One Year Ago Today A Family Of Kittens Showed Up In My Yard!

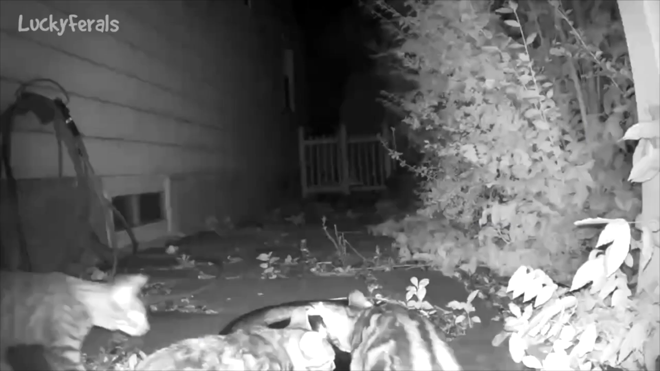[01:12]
There was a family of like five tabby cats at the water bowl, but it was at night and it was night vision.
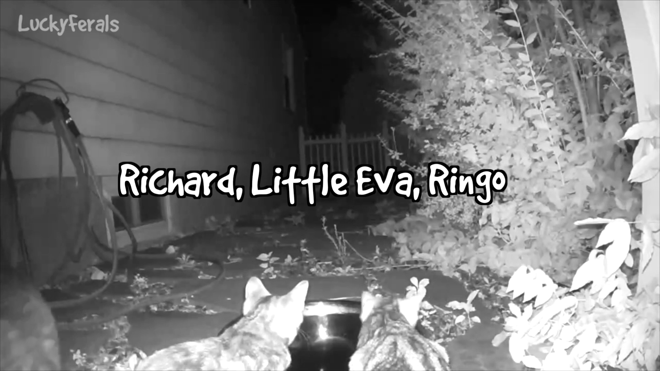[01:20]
So it could be that some of them are torties.